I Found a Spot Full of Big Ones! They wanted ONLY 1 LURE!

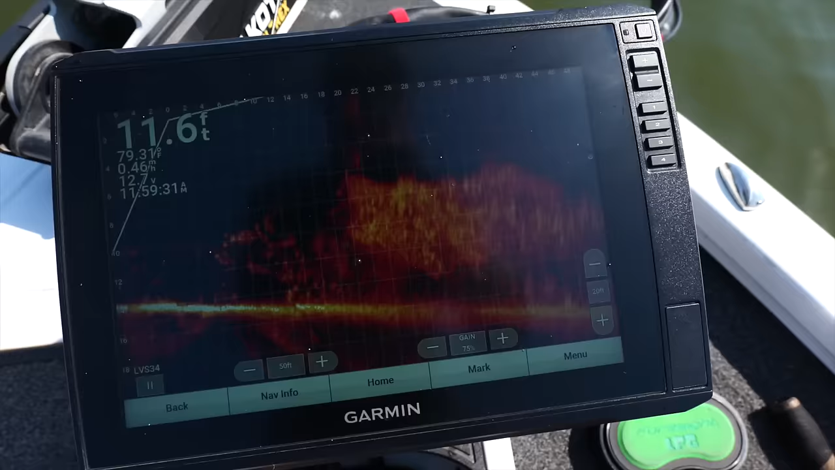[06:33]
On screen: depth 11.6 ft, speed 0.46 mph
you're in the land of shad let me just crazy amounts of shad so we got high pressure we got a lot of bait but at some point things are going to connect i'm feeling it baby
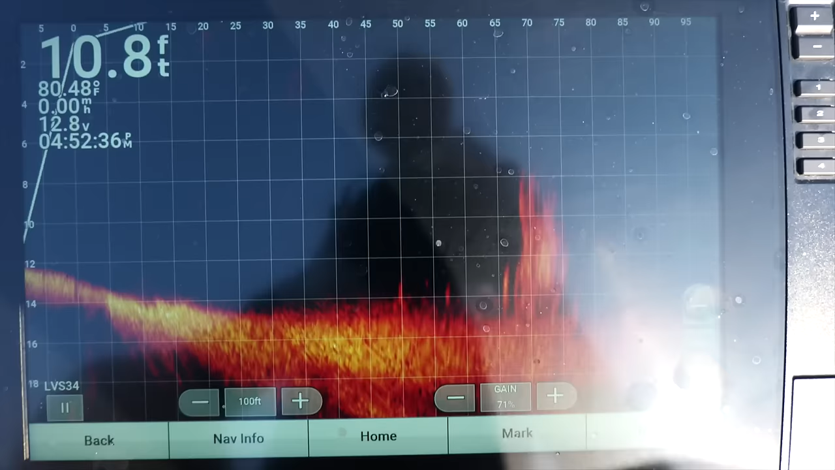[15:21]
On screen: depth 10.8 ft
70 foot out, perhaps, 75. Here's the brush.
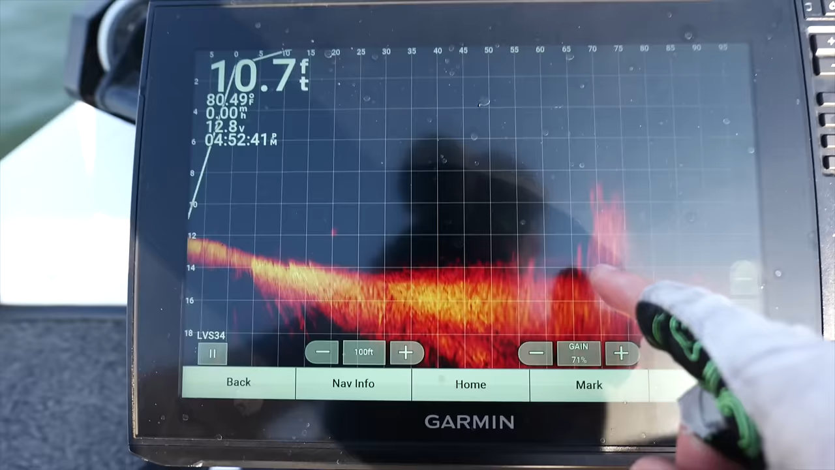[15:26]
On screen: depth 10.7 ft
We got one, one juicy there. Let's get on it a little better.
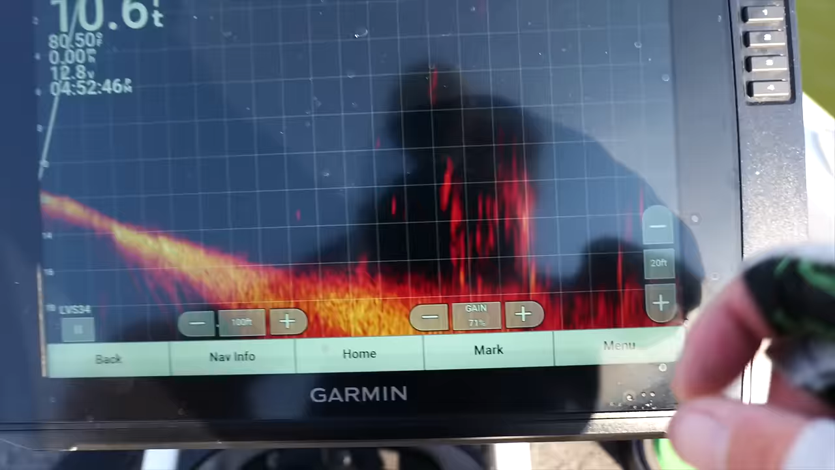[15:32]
There's, it's pretty big, and there's, there's a couple on the back side, and then the ones I've hit on the top, wowee. Wowee.
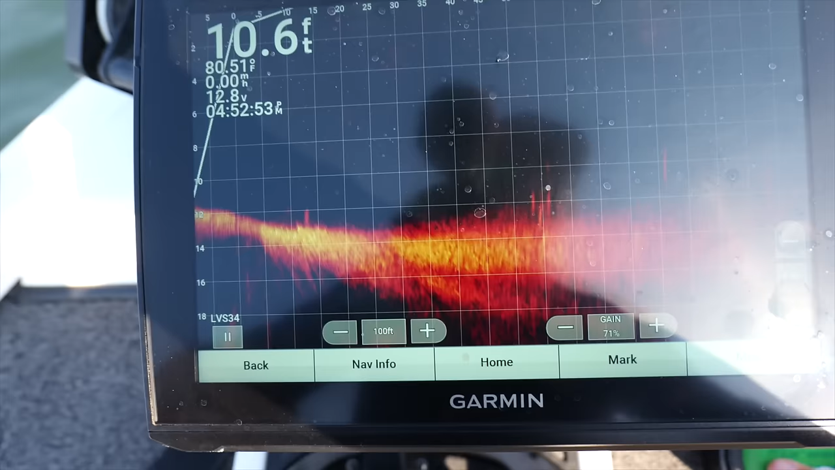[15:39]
On screen: depth 10.6 ft, water 80.51°F
They were just in position. I mean, I, I had the three. I had the three that you want to catch out of there.
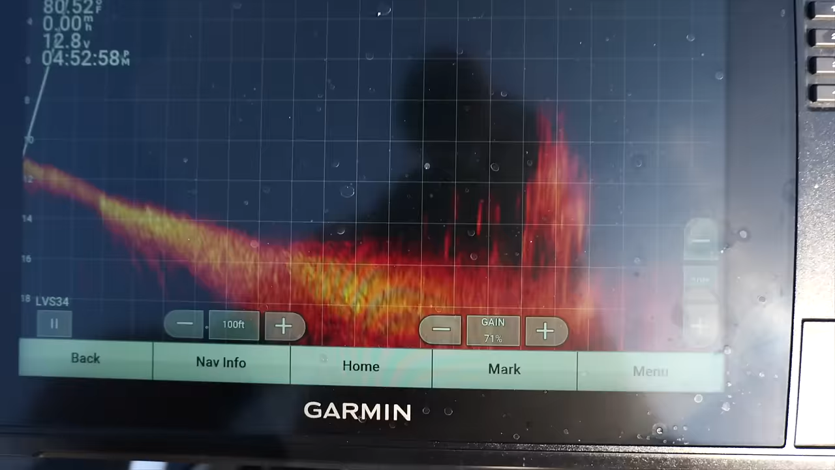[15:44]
Lost one of them. The biggest one, unfortunately. But that's what we're going after.
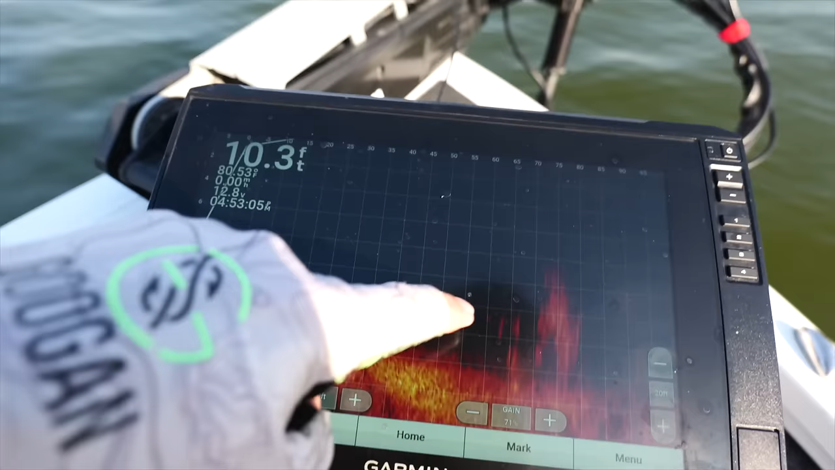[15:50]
On screen: depth 10.3 ft
See this guy back here? He's ready. He's ready for recon.